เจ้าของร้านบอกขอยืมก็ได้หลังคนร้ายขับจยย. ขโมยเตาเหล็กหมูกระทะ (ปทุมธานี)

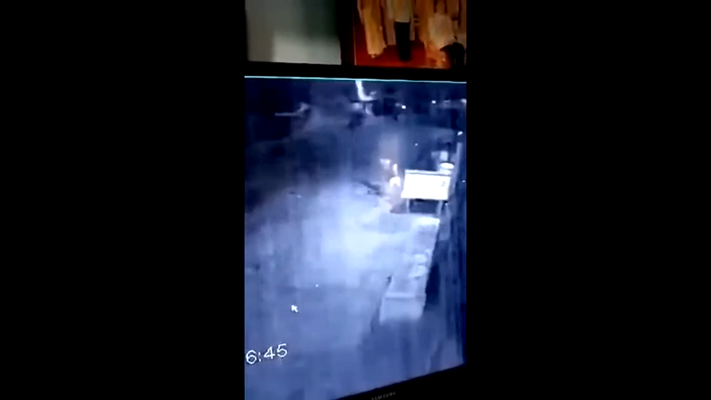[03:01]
เนี่ยคันนี้เนี่ยจอดปึ๊บจอดแล้วลงแล้วถ่ายได้ถ่ายไว้เองเนี่ยลงแล้วดิวิ่งเข้าไปนี่ ใส่หมวกกันน็อกด้วยเว้ย ใช่ดิถ่ายดิ ก็ถ่ายอยู่